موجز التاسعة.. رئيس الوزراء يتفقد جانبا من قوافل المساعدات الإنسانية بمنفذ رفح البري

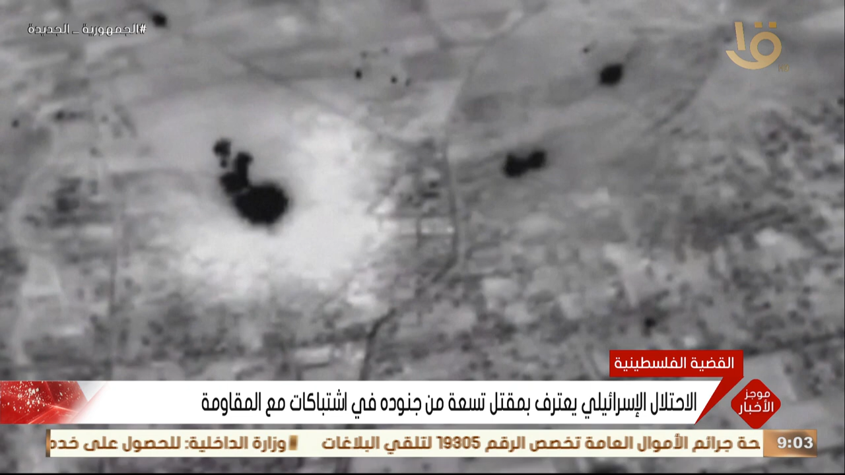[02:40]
وفي الضفة الغربية المحتلة استشدى فلسطيني برؤسس قوات الاحتلال الإسرائيلي خلال اقتحامها مدينة طول كرم هذا وقد واصل طيران الاحتلال الإسرائيلي غاراته الجوية